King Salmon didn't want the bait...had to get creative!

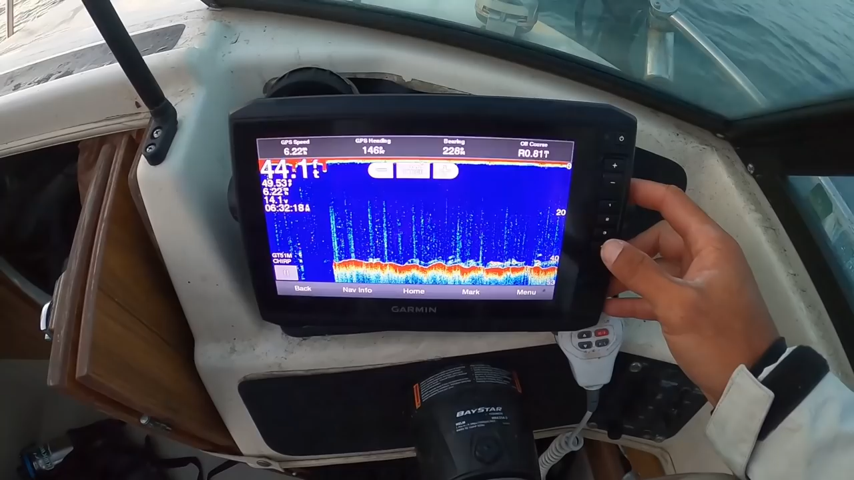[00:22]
So I've got a Garmin fish finder, and this is how I would do it.